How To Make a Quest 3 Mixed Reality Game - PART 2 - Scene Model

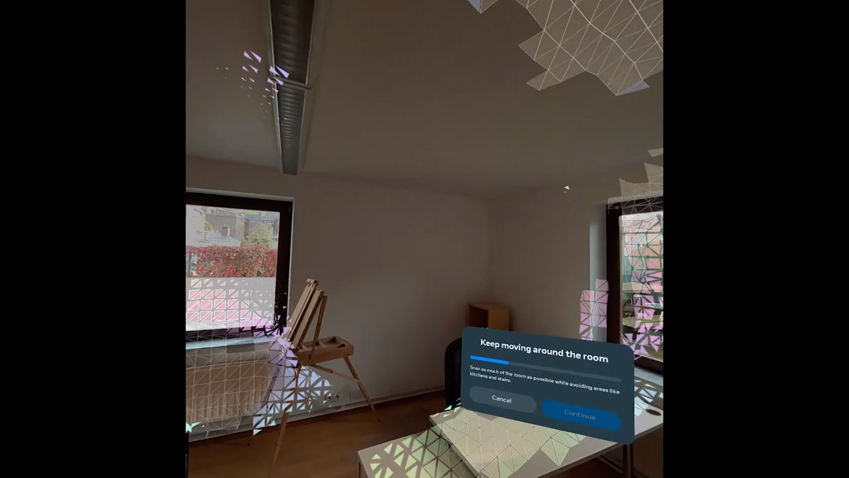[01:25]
Now, to sum up, this will create three things. First, some plane for the wall, some volume for the furniture,
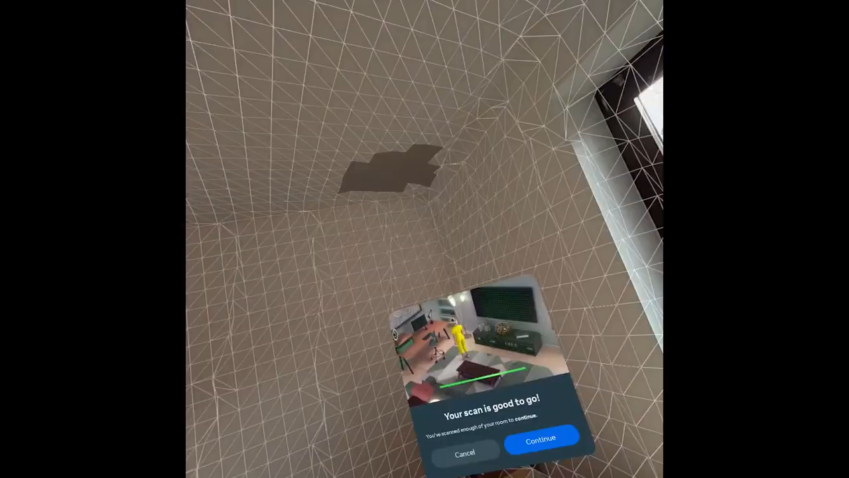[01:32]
and finally, a global mesh which is a bit more precise.
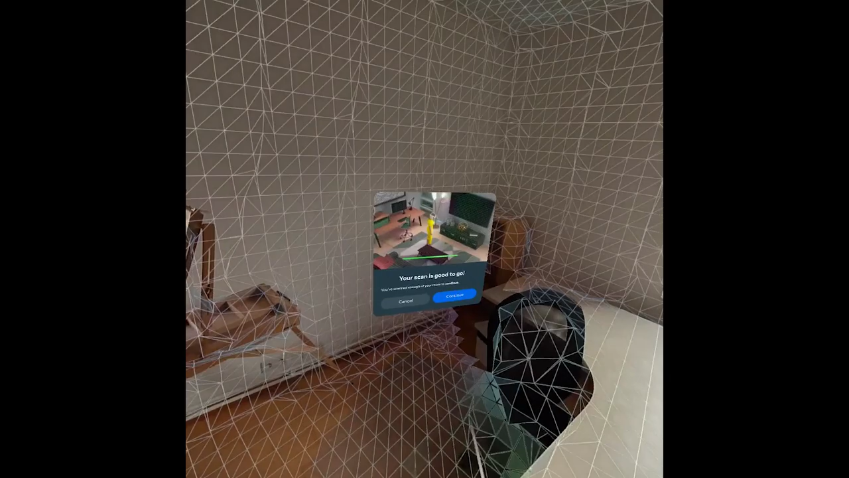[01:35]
Now, let's see how we can use it for our Quest 3 XR game right here.